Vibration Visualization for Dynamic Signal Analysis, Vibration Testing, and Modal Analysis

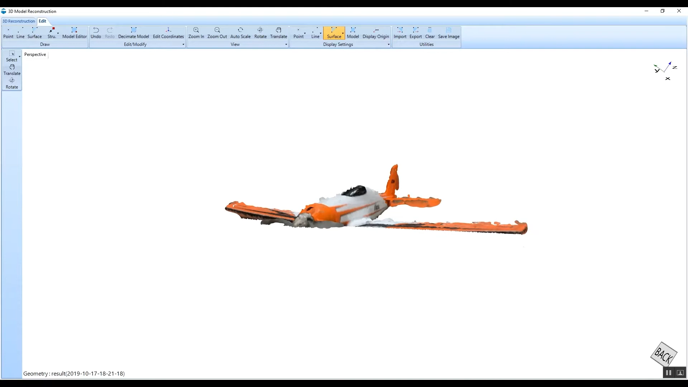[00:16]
The 3D reconstruction process will let you establish a 3D model in just a few minutes.
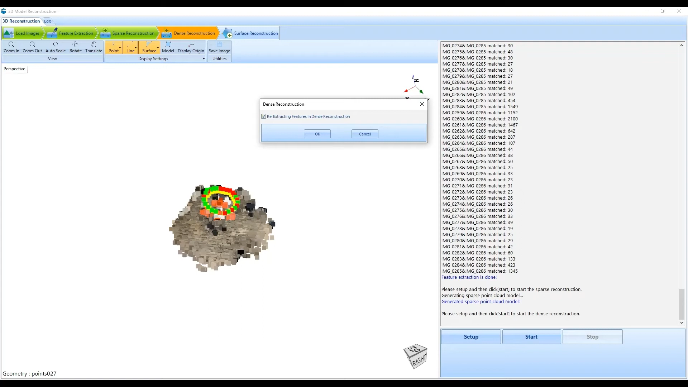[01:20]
Various tools in the software can be used to trim and modify certain sections of the 3D model to improve the aesthetics of the geometric model.
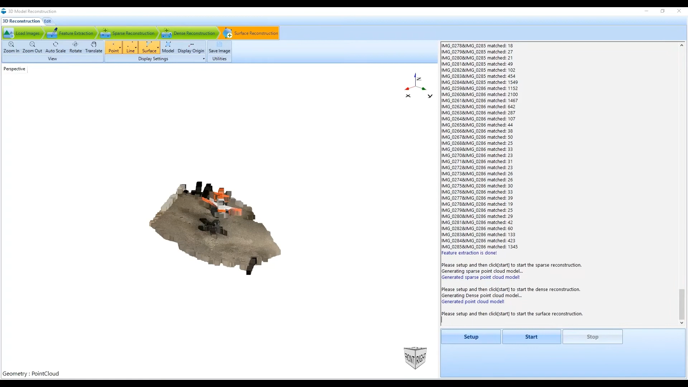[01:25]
The 3D model generated by using photos can then be used in the same way as a CAD computer model.